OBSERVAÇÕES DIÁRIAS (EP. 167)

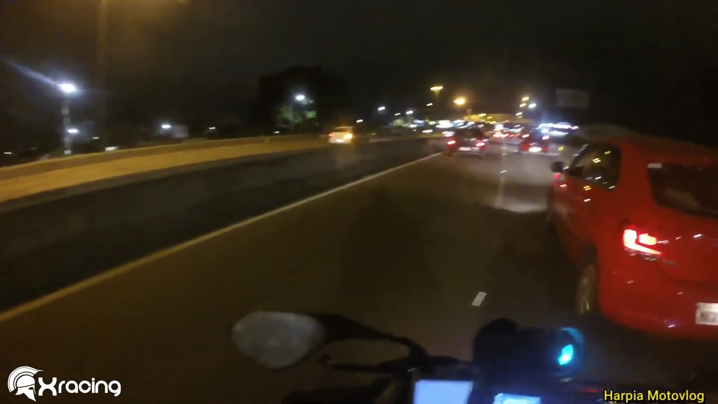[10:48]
Olha aí, olha a velocidade baixa do cara. Olha a velocidade baixa do cara.
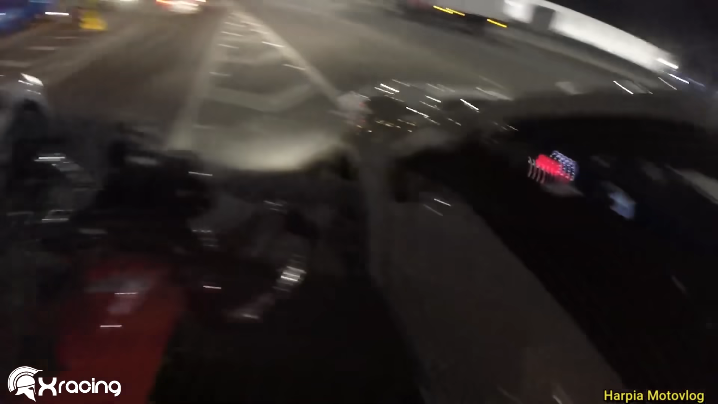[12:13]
O senhor acabou quase de morrer agora, tá? Um caminhão conseguiu frear ali, não tem como vocês dirigir, infelizmente.